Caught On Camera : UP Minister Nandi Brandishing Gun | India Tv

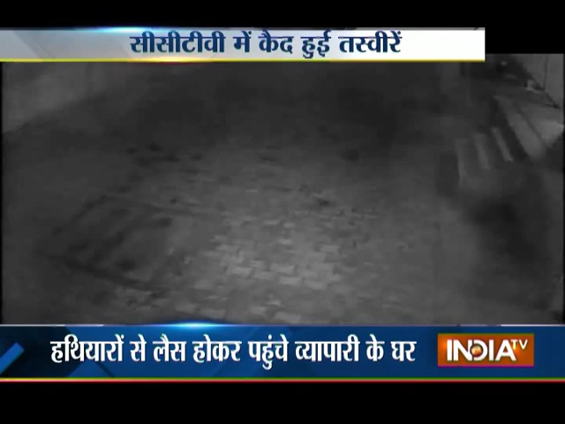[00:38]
इन तस्वीरों को गौर से देखिए पहले एक शक्स बाहर भागता दिखता है
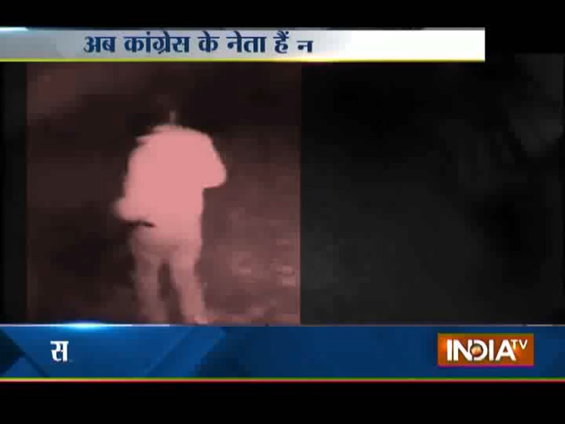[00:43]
उसके पीछे दो और लोग तेजी से निकलते हैं और फिर सफेद शल्ट पैंट में ये जनाब बाहर आते हैं पहले गली का मौइना करते हैं फिर जो शक्स पहले बाहर निकला उसके साथ वापस लौटते हैं
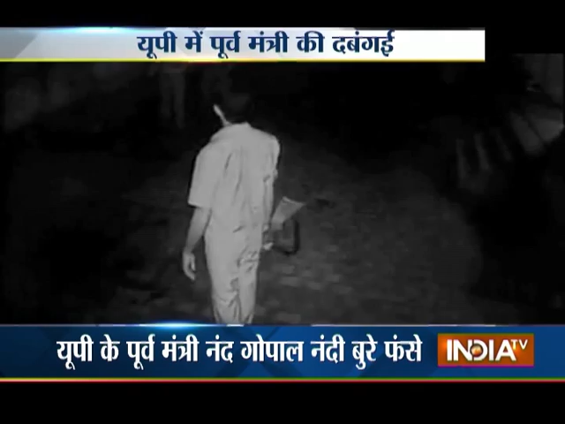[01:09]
गौर करेंगे तो इनकी कमर में एक पिस्टल भी नज़र आ रहा है इनके साथ एक बाडिगार भी है जिसके हाथ में बंदूख है इस CCTV फूटेज में नज़र आ रहा है इन जनाब का अब परिशे भी जान लीजिये यह उत्तरप्रदेश में PSP की सरकार में मंत्री रह चुके हैं अब कॉंग्रेस के नेता हैं नाम है नंद गोपाल नंदी